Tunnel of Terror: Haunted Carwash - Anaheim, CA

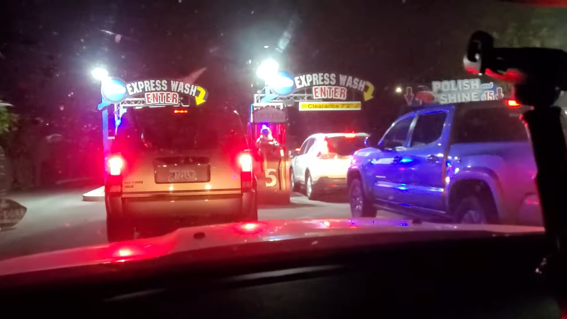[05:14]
This is really cool. Got some stuff here on the side right here. A lot of cool decorations, I have to say, this year.
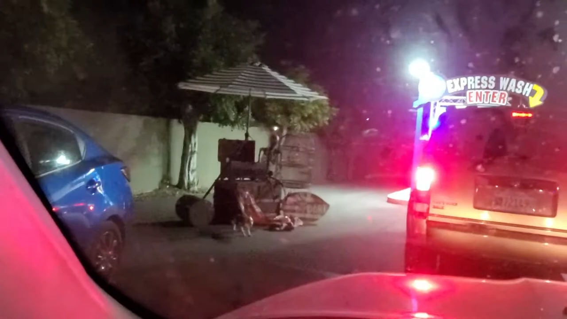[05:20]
Yeah, really cool. Really cool stuff. There's a ticket right up there. We got a guy wearing a clown mask.
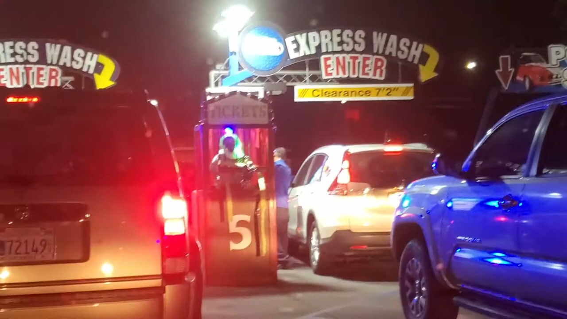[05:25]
Nice. A worker. Getting closer and closer.
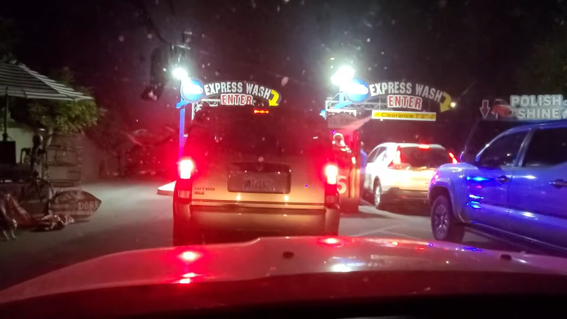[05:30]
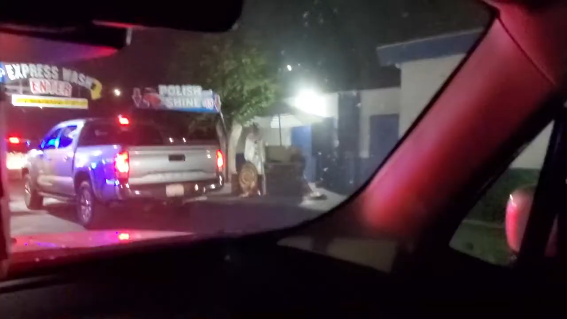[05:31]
So over here we got Twisty from American Horror Story.
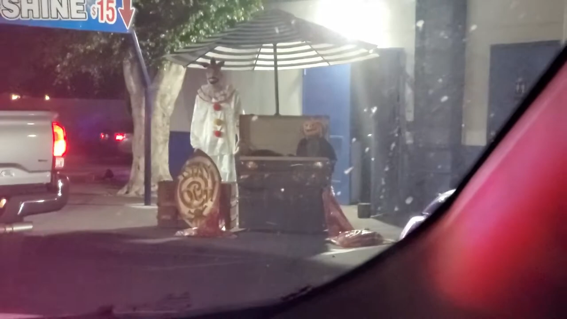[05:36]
One of my... Ooh! Wasn't even expecting that to get on camera, man.
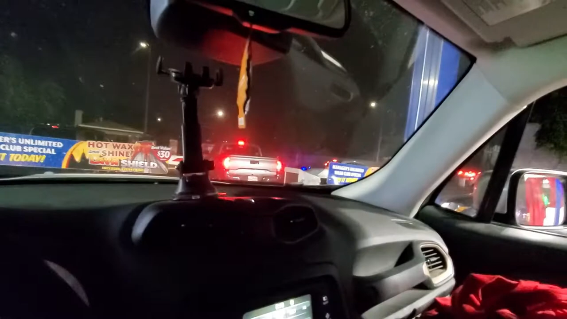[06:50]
Please select one of our menu options. I gotta select the menu? No, I don't think so. No. I don't think I do. Got a clown there.
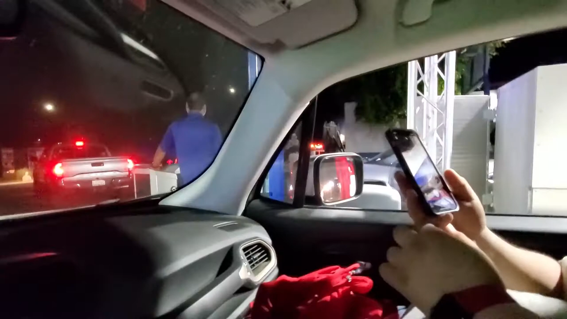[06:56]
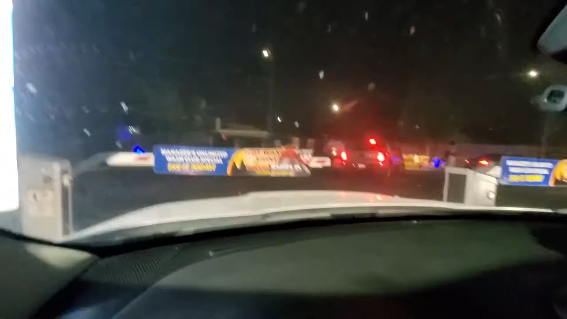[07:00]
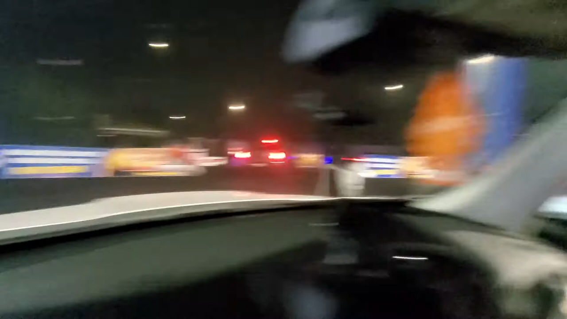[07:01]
Oh, there he is right there. We're going in. We are going in. We are going in the car wash. Almost there. Woo! Good slide. That was actually really smooth. What do you think? Like, that was like pretty, a come up to the car. Yeah. Perfect, man. Yeah. Perfect.
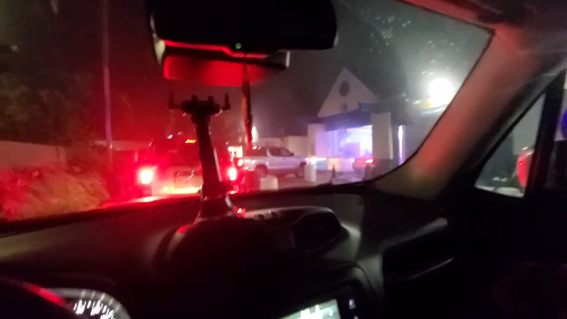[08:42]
Let's see if he goes for another slide. Probably not. He's gonna go for the scare. Woo! They are on fire tonight, huh, Sammy? They are. They're having a great time out here. Killing it, man. They are killing it. Once again, right there.
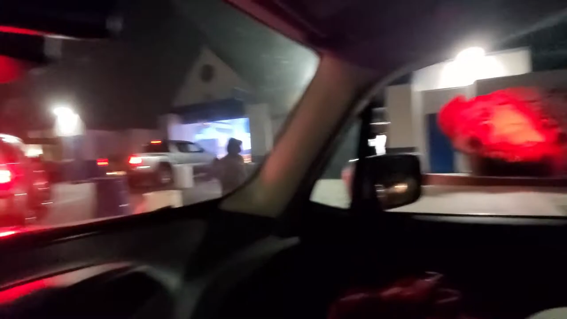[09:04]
Boom.
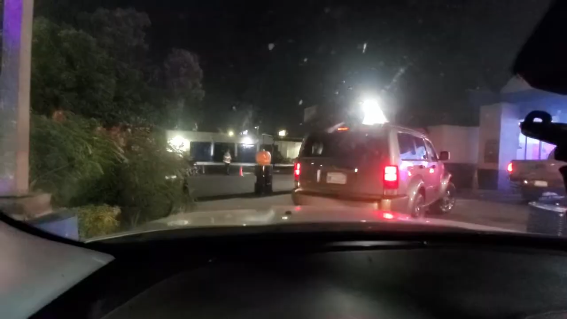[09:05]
Nice little pumpkin. Ooh, a little pumpkin set up here. I'm digging that.
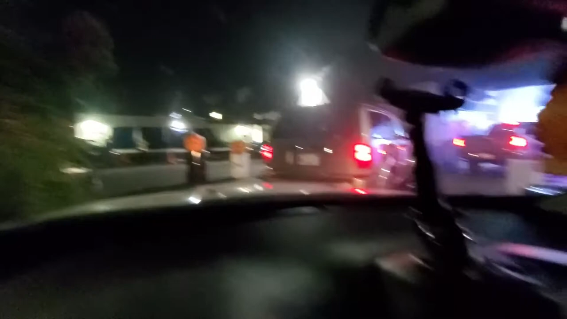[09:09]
I'm very much digging it. Better roll up the windows now, huh, Sammy? Yes. It's time. It's time.
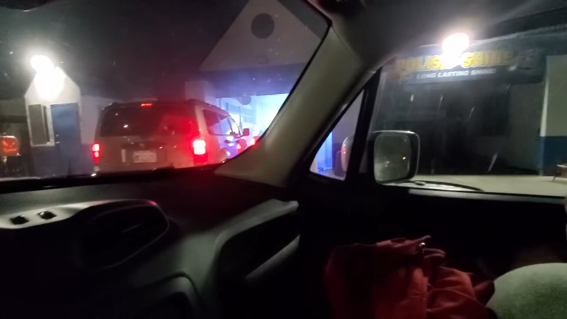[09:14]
We're going into the actual car wash now. Music's on blast. Not on blast, really, but it's there. Got a nice little spooky soundtrack to get you in. Lock our doors. Doors are locked. Because I ain't trying to have them open the door.
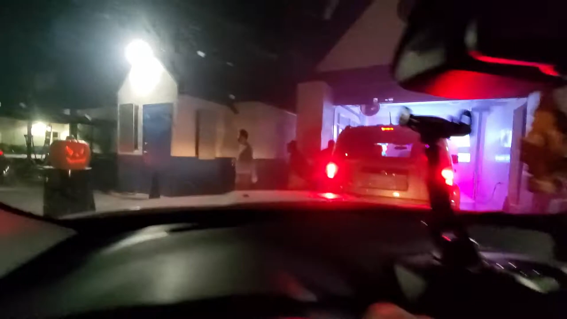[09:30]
All right, right here. It's good. It's good. Take us in. Give me one last shh.
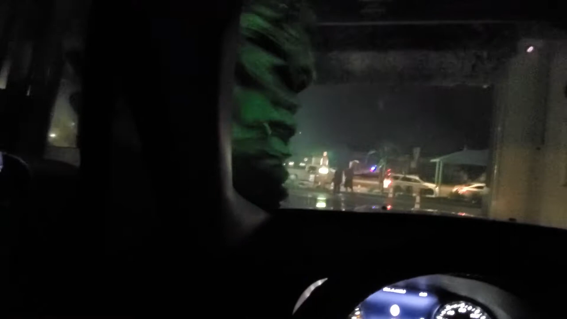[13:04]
It makes me actually like going to the damn car wash now. Oh, there she is, right there.